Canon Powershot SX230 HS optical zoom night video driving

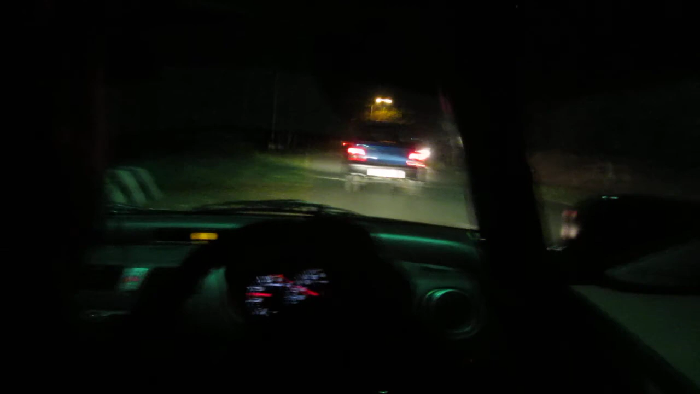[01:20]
It's right on the edge of the road there, but... It's right here. It's right on the edge of the road there, but...
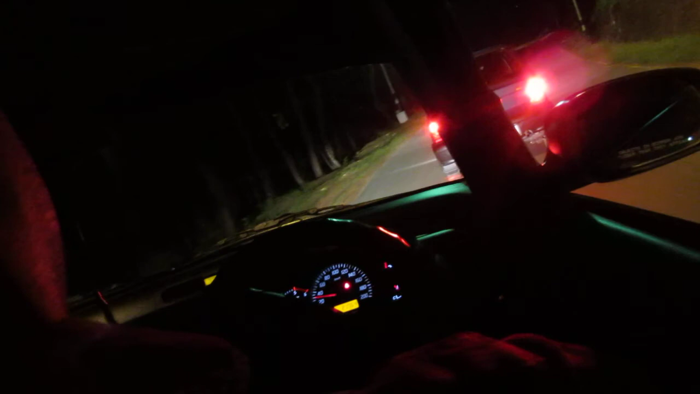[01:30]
You have to go slow. This is night time, no? You can't go fast. Mm-hmm. All the cars will be moving slow. Yeah. If we are going to Cherpunji or somewhere. Yeah. We use Cherpunji, you know that you can... Yeah, yeah, absolutely. Open it up. You can go faster. Yeah. Yeah. There are too many cars here. But all right.